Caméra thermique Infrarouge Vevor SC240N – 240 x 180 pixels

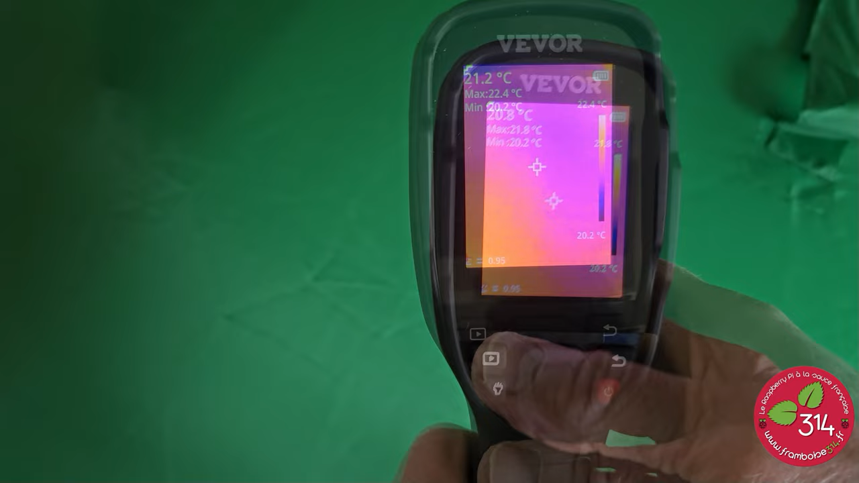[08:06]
Avec le bouton de lecture en haut à gauche On va rappeler les images qu'on a déjà enregistrées Donc là je vais me mettre sur une image Et la rappeler Pour que vous voyez ce que ça donne Je choisis une image Je valide Et l'image apparaît C'est l'image d'un mur Crépy avec les moellons qui apparaissent derrière Vous le reverrez un peu plus loin
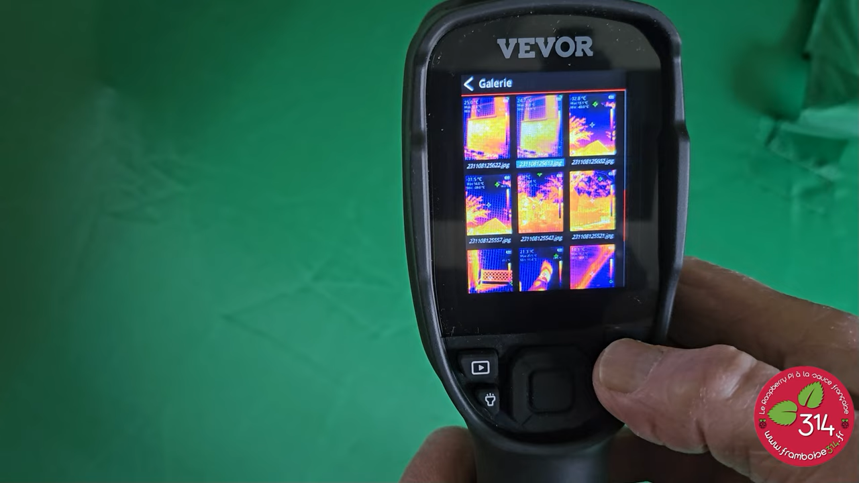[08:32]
Et puis ça c'est une trappe qui mène au grenier Vous voyez l'isolation Qui n'est pas très bonne Donc c'est une isolation qu'il va falloir refaire Ou faire parce que je crois qu'il n'y a rien derrière C'est juste une plaque en bois
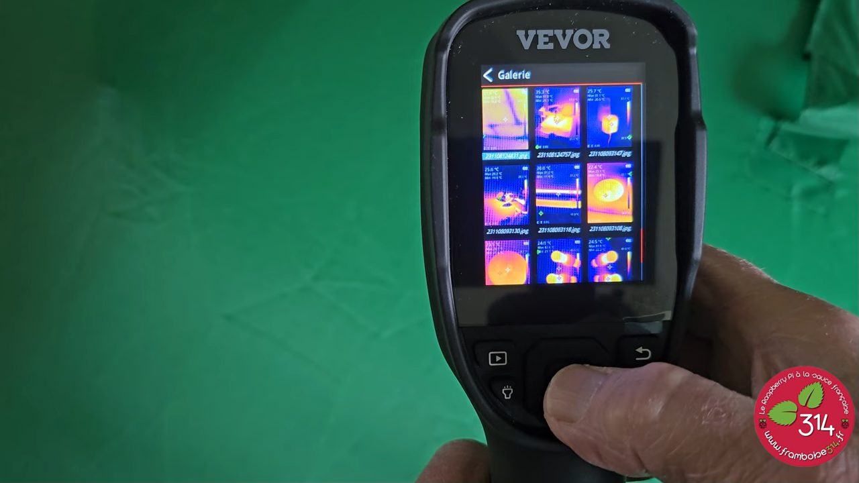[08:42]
Ça c'est le plafond de mon bureau Je suis sous le toit en fait Et on voit bien les poutres Je ne sais pas si ça s'appelle des poutres Mais enfin les bouts de bois qu'il y a au dessus du placo
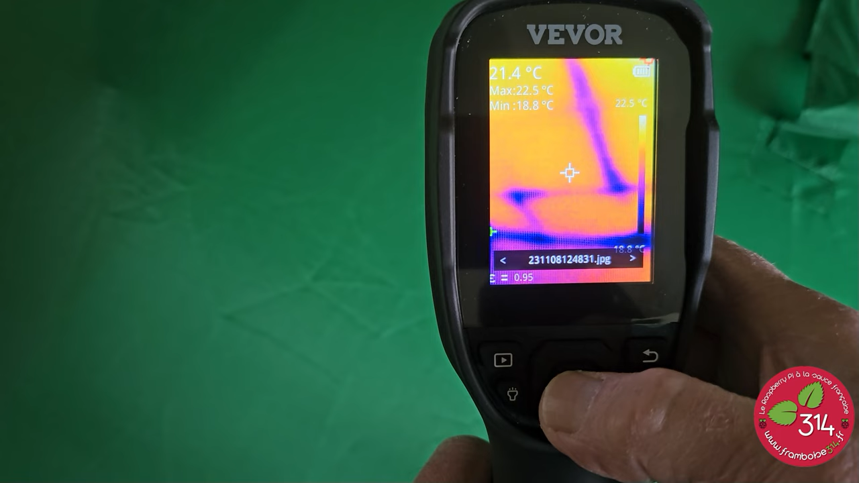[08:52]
On screen: spot 21.4°C, max 22.5°C, min 18.8°C, scale top 22.5°C
Qui transmettent le froid du plafond Ce n'est pas très bien isolé
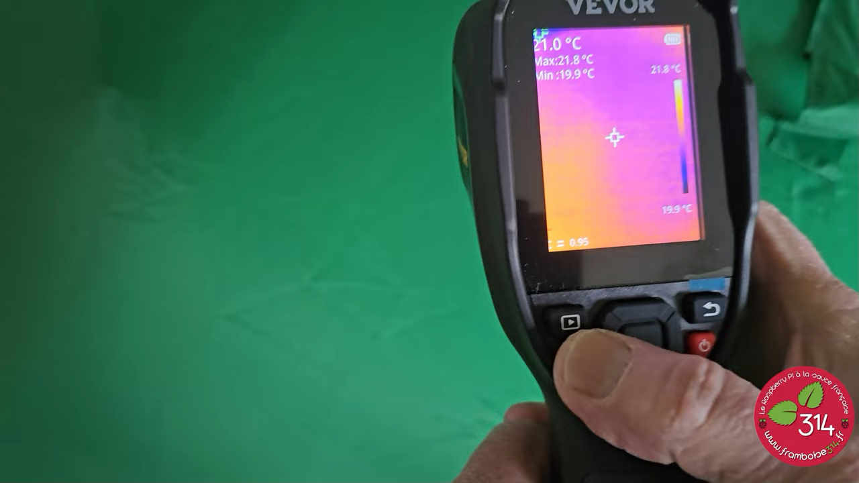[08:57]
On screen: spot 21.0°C, max 21.8°C, min 19.9°C, scale top 21.8°C, scale bottom 19.9°C
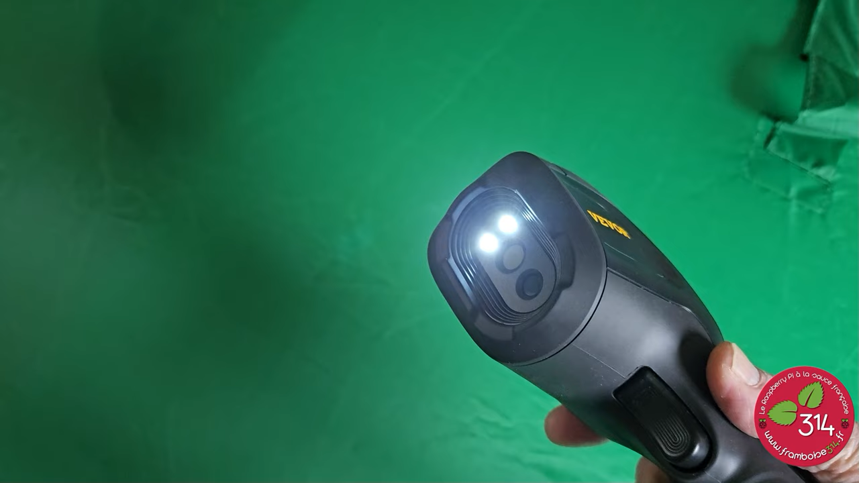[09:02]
Voilà l'image des LED Ça c'est quand vous êtes dans un endroit un peu sombre Vous pouvez allumer les LED Et vous allez voir beaucoup mieux
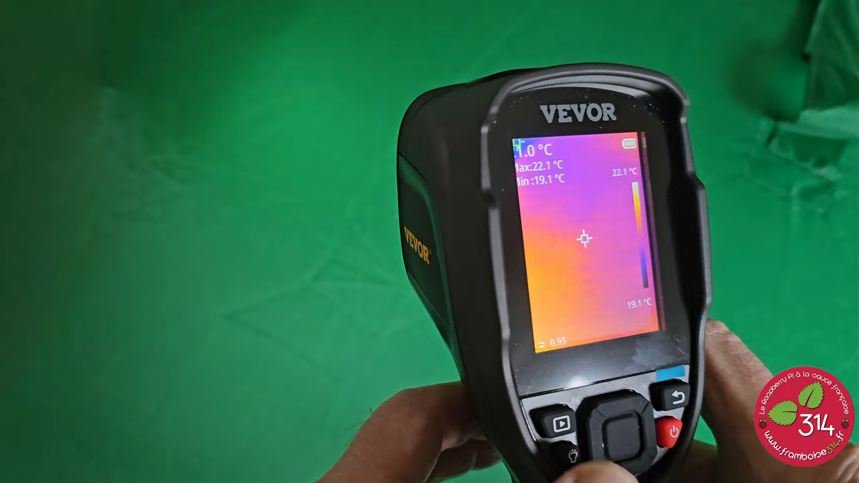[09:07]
On screen: max 22.1°C, min 19.1°C, scale top 22.1°C, scale bottom 19.1°C
Alors ça ne change pas la mesure de la caméra Mais ça vous permet à vous de voir clair en fait
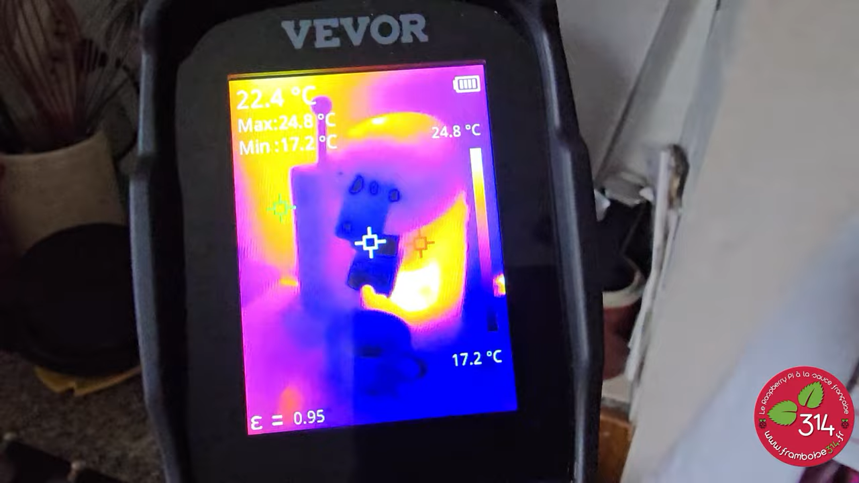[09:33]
On screen: spot 22.4°C, max 24.8°C, min 17.2°C, scale top 24.8°C, scale bottom 17.2°C
premier test que j'ai fait Donc vous voyez la cafetière On voit la chaudière à travers
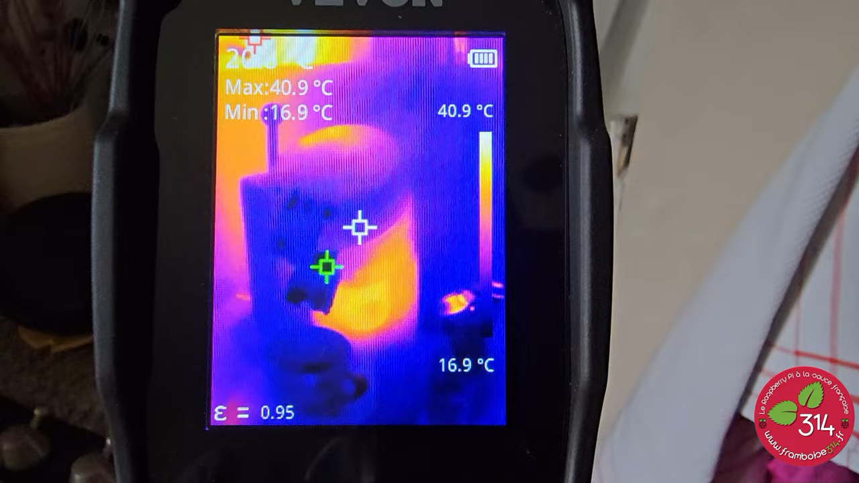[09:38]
On screen: max 40.9°C, min 16.9°C, scale top 40.9°C, scale bottom 16.9°C
La paroi de la cafetière On voit la chaudière qui est chaude Là qui est blanche Et puis il y a une espèce de capteur dessus Je pense que ça doit être le capteur de température Là le café coule On voit bien la température du café qui est élevé
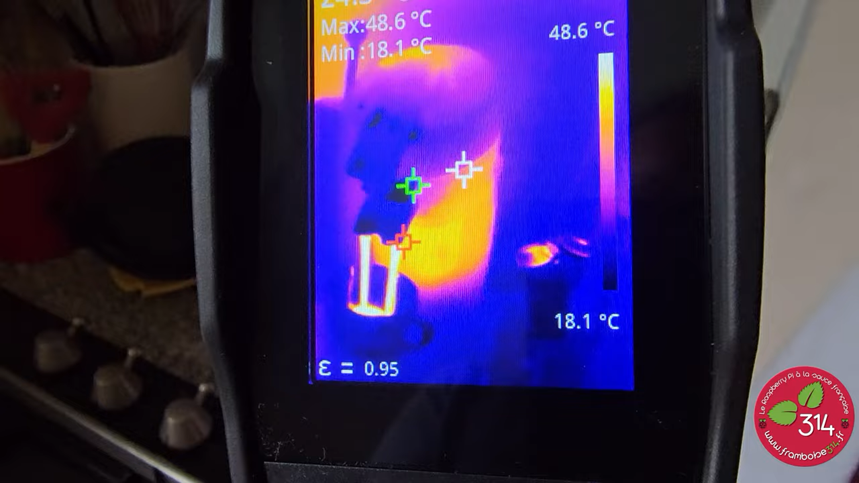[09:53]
On screen: max 48.6°C, min 18.1°C, scale top 48.6°C, scale bottom 18.1°C
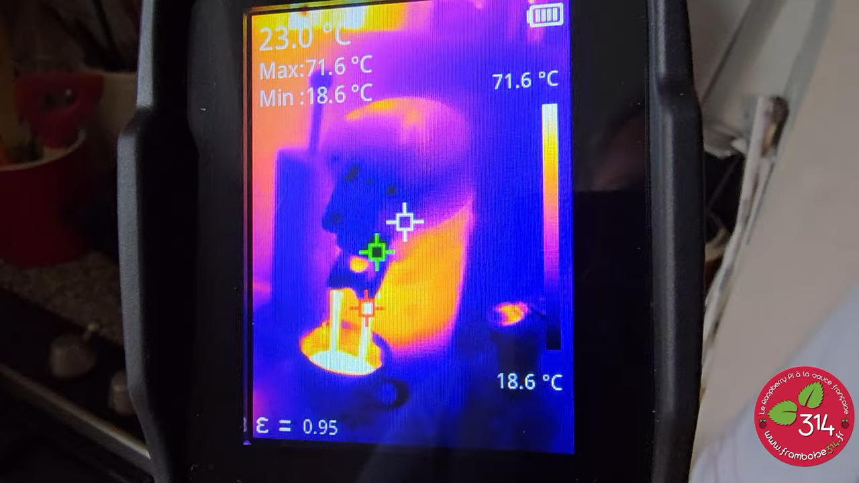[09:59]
On screen: spot 23.0°C, max 71.6°C, min 18.6°C, scale top 71.6°C, scale bottom 18.6°C
Ça coule à l'eau apparemment Il est à 70 degrés à peu près
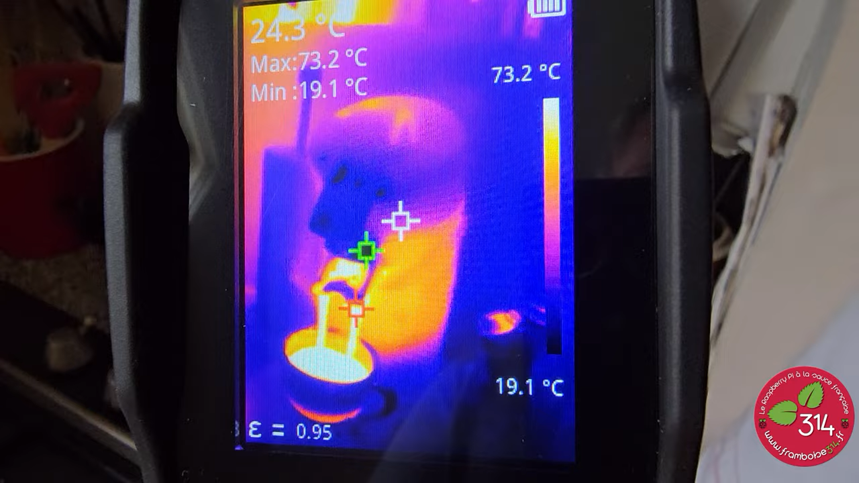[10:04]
On screen: spot 24.3°C, max 73.2°C, min 19.1°C, scale top 73.2°C, scale bottom 19.1°C
Ça refroidit relativement vite
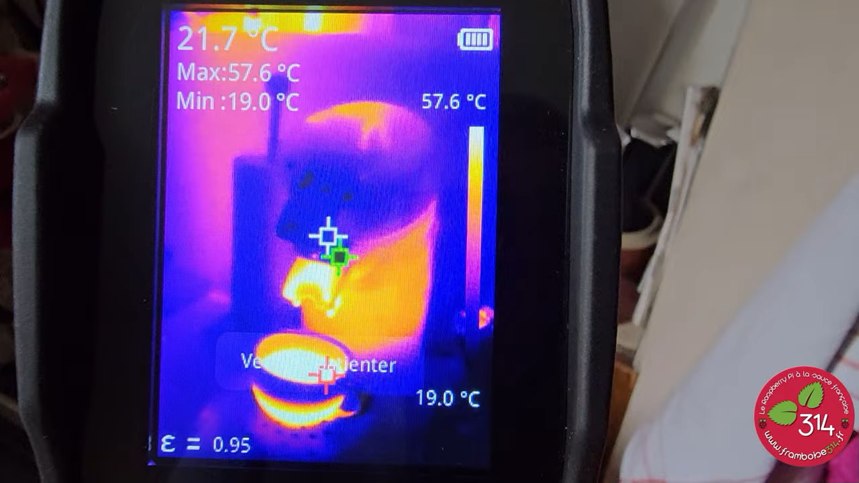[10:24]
On screen: spot 21.7°C, max 57.6°C, min 19.0°C, scale top 57.6°C, scale bottom 19.0°C
Voilà un premier essai Si on appuie sur la gâchette On va prendre des photos en fait Qui vont s'enregistrer sur la carte Voilà une photo Donc comme j'ai mis photo en automatique Je reviens automatiquement au mode écran
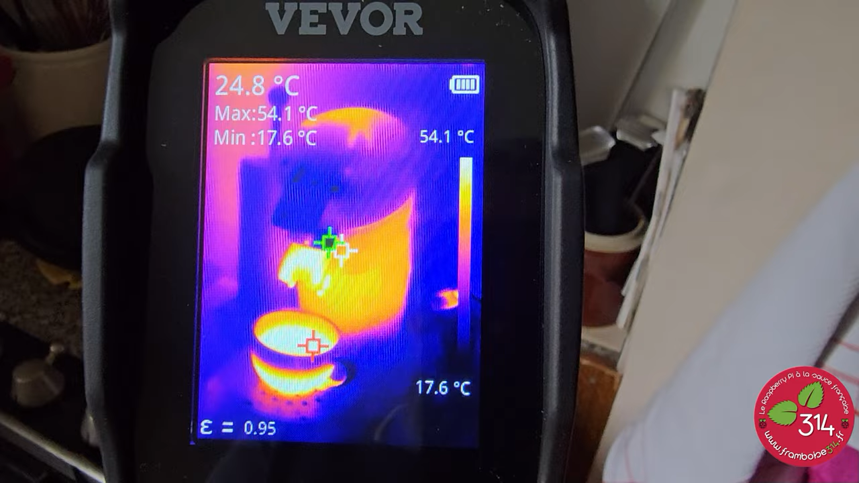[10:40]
On screen: spot 24.8°C, max 54.1°C, min 17.6°C, scale top 54.1°C, scale bottom 17.6°C
Et puis je vais vous montrer Voilà ce que ça donne en prise de vue Voilà la photo que j'ai récupérée sur la carte SD
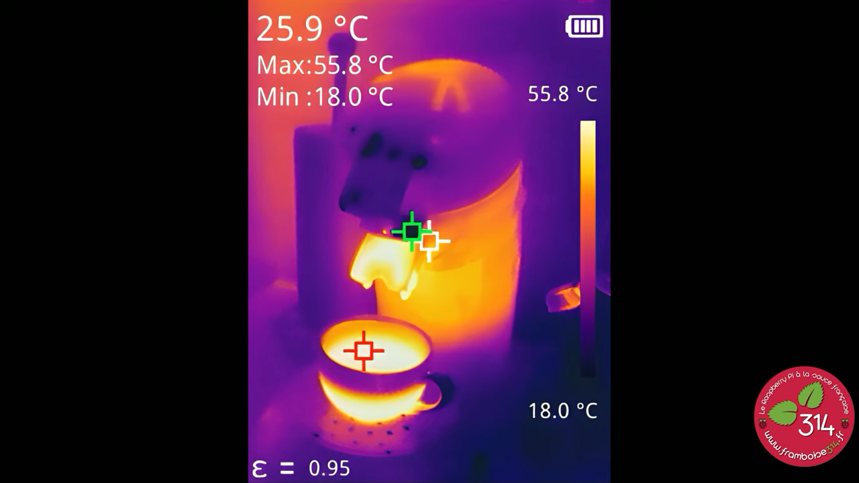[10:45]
On screen: spot 25.9°C, max 55.8°C, min 18.0°C, scale top 55.8°C, scale bottom 18.0°C
Alors photo du robinet Je vais vous commenter les photos au fur et à mesure Photo du robinet avec de
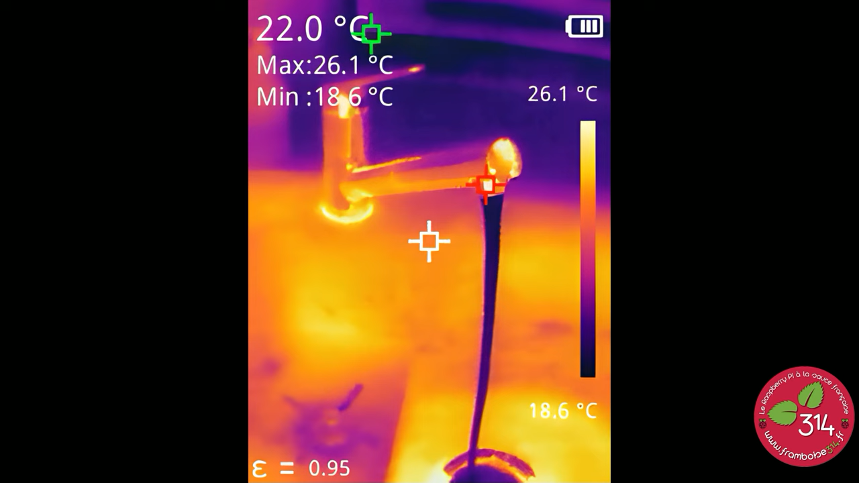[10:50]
On screen: spot 22.0°C, max 26.1°C, scale top 26.1°C, scale bottom 18.6°C
l'eau froide Ça c'est un pack batterie avec un chargeur
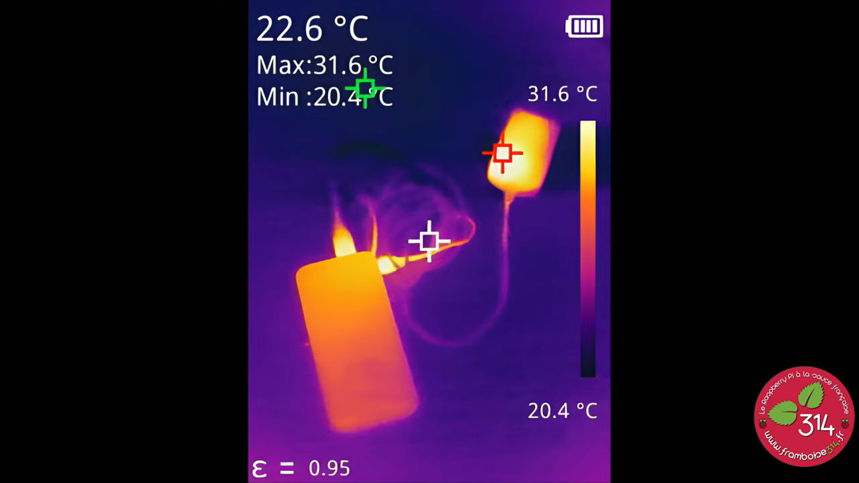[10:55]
On screen: spot 22.6°C, max 31.6°C, scale top 31.6°C, scale bottom 20.4°C
Ça c'est une tête d'impression On va la mettre dans le bon sens Voilà c'est une tête d'impression Vous voyez elle est à peu près à 200 degrés
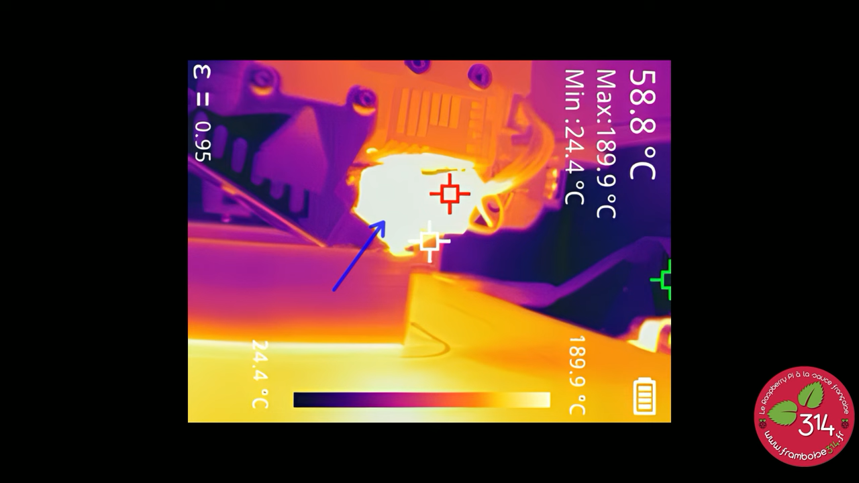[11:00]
On screen: spot 58.8°C, max 189.9°C, min 24.4°C, scale top 189.9°C, scale bottom 24.4°C
Tête d'impression qu'il est en train d'imprimer Et ça c'est l'imprimante complète On voit bien le plateau chauffant